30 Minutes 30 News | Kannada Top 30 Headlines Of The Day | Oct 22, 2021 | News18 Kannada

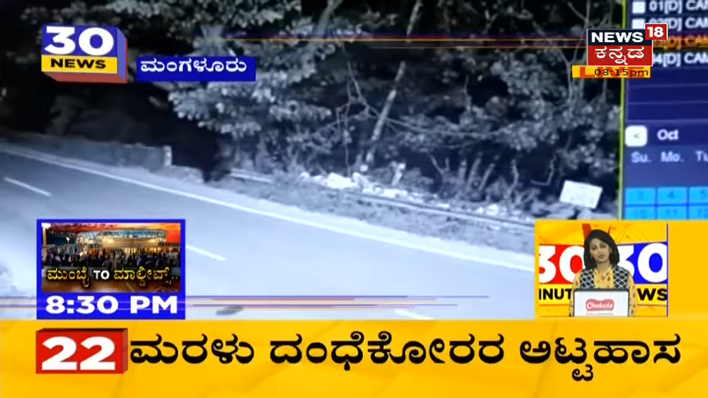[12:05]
ಈ ವೇಳೆ ಪಾರಾಗಿದ್ದ ಡಿಸಿಪಿ ಹರಿರಾಮ್ ಶಂಕರ್ ಅಂಡ್ ಟೀಮ್ ಮರಳು ಲಾರಿ ಚೇಸಿಂಗ್ ಮಾಡಿ ಅರೆಸ್ಟ್ ಮಾಡಿದ್ರು.